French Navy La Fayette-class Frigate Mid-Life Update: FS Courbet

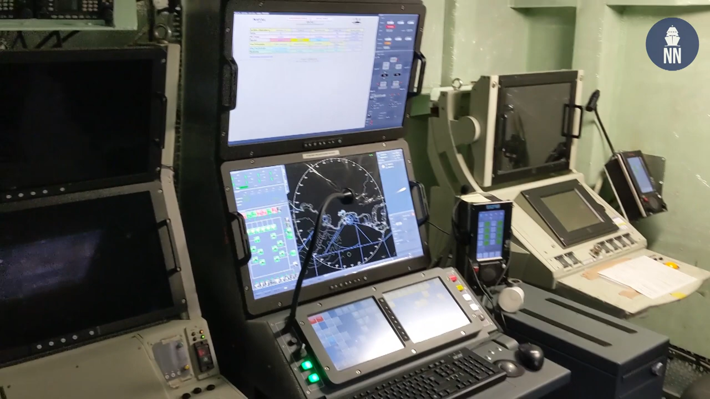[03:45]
This is the place where we conduct the operations when the ship is at sea. So everything was modernized.